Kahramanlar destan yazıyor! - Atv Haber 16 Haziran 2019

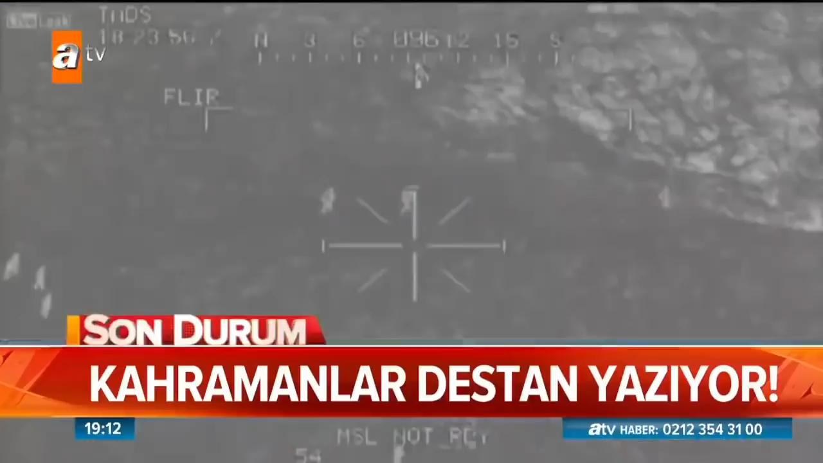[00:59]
Diğer teröristlerin kaçış istikametleri o büslerle ateş altına alındı.
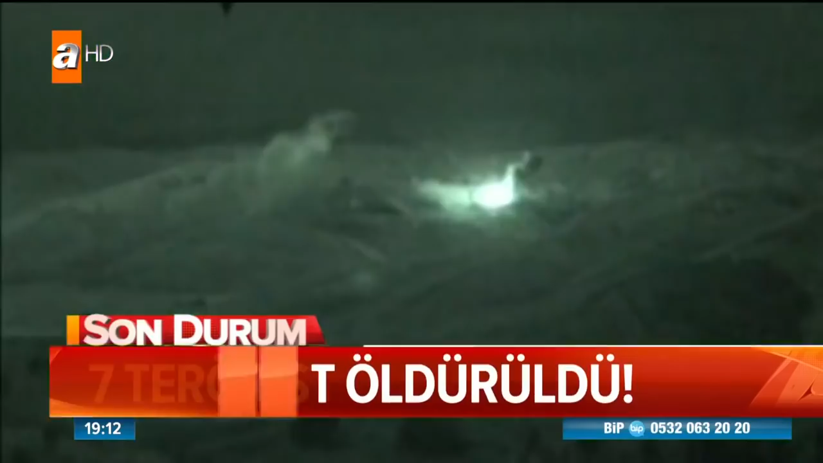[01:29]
Operasyonda Kandil Dağı'ndaki silah mevzileri, barınak ve sığınaklar tam isabetle vurulup yerle bir edildi.